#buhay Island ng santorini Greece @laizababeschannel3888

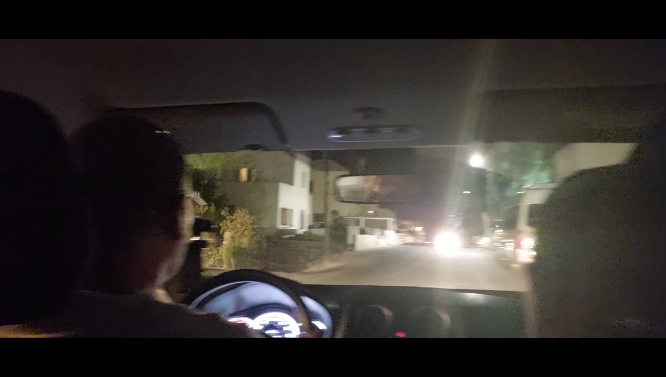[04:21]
Tapos na kami kumain sa restaurant at tumalis na rin kami doon pa uwi na. Nasa loob na kami ng sasakyan.
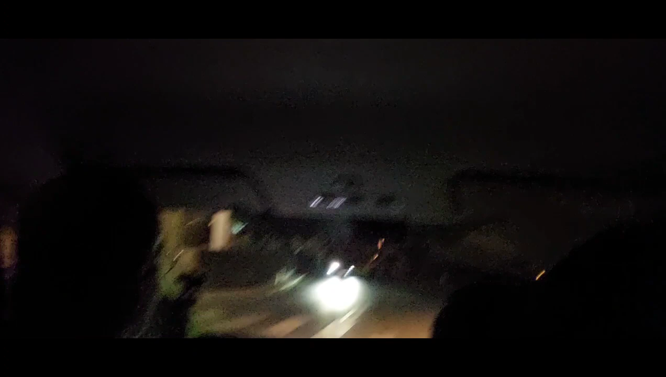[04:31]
At ito yung lifestyle paggabi dito sa isla. wala nang mga tao ng ganitong oras at wala
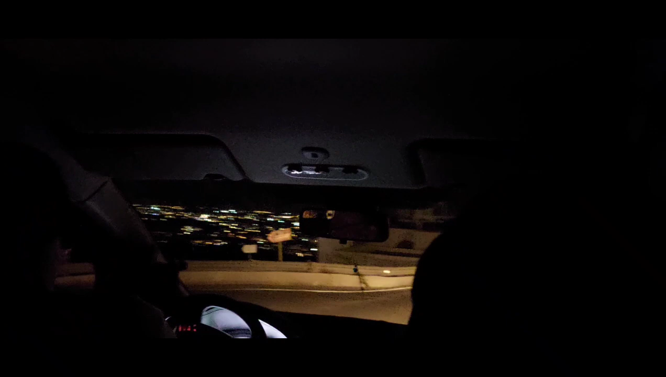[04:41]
na rin mga masyadong mga sasakyan.